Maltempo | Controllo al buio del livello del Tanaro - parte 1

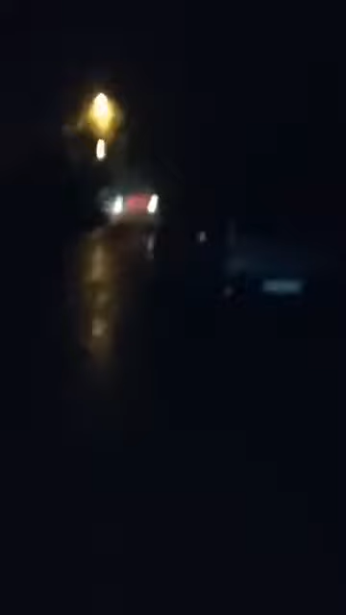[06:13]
Comunque ci stiamo avvicinando al semafro. Siamo in via Forlanini, lo ricordiamo.